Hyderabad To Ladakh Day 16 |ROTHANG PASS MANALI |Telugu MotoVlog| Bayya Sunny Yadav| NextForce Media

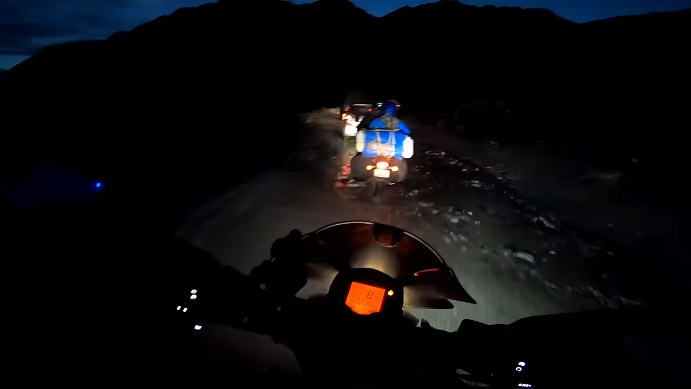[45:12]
చుక్కలు కనిపిస్తున్నాయి ట్రాఫిక్లో. అసలు నాకు తెలిసి ఇంకా మనాలికి 25 కిలోమీటర్స్ ఉందనుకుంటున్నా.